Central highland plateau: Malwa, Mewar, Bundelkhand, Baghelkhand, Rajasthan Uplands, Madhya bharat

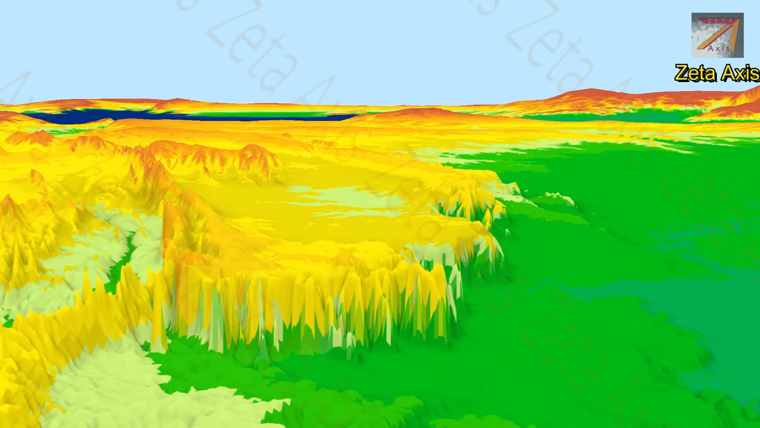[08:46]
This series of Plechus gives the region a look of an elevated land with flat surface.